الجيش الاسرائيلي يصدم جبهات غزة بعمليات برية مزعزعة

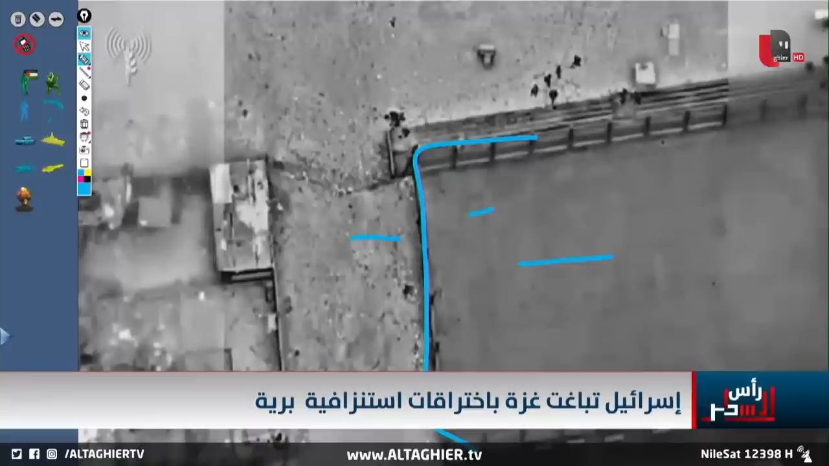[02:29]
مقارنة بهذه الأرضية أنت أمام أرضية عشبية مثل هذا السياج طبعا هو يعتبر كملعب مثل ملاعب كرة القدم على سبيل المثال وأيضا تلاحظ بعد مسافة ترى بأننا أمام نوع من المنطقة الأخرى المسيجة طبعا وأن هناك عددا أيضا من المستودعات الواضحة والمميزة في هذه المنطقة وواضح من الأرضية ومن وجود الجيش الإسرائيلي كما تلاحظون هنا جنود الإسرائيليين
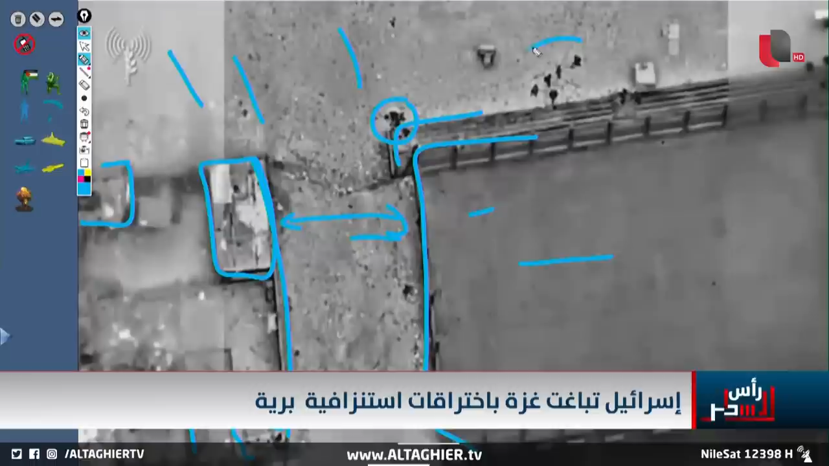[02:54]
في المنطقة التي تسللوا بها طبعا أو تسللوا لها يحتمون بالملعب ويقومون بالاشتباكات تلاحظ من الأرضية بأننا أمام الساحل المنطقة
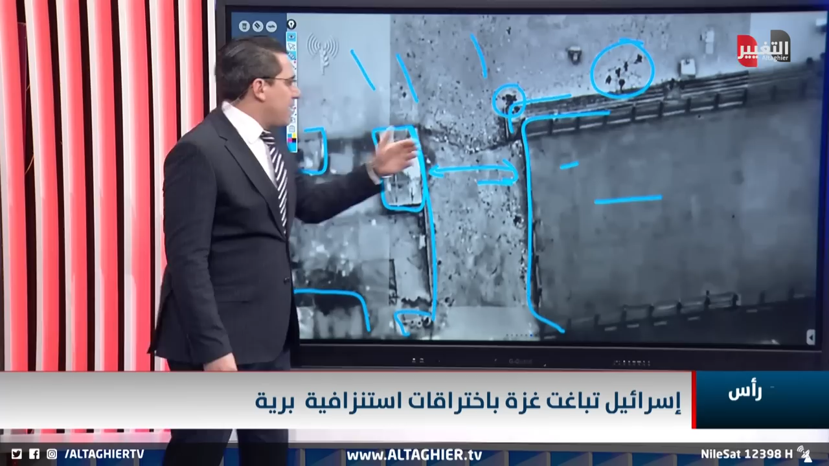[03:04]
قريبة جدا من ساحل البحر المتوسط وبالتالي إذا ما ذهبنا إلى القمر الصناعي وبسرعة مثل هذه المنطقة إن قمت بجرد تفصيلي لها سترى أن هذا الملعب مثل هذا التفصيل موجود هنا كما
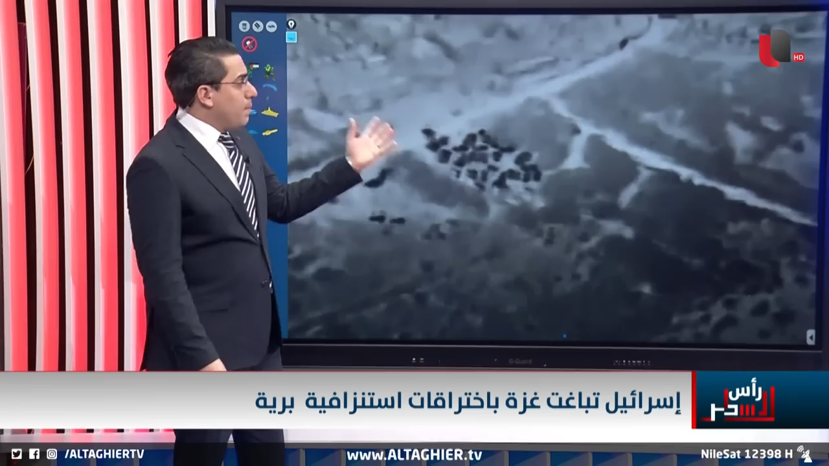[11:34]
كما تلاحظون من لقطات نشرها أو نشرتها وزارة الدفاع الإسرائيلية هذه التحشيدات هي تعني ببساطة بأنهم التحشيد ليس يعني هجوم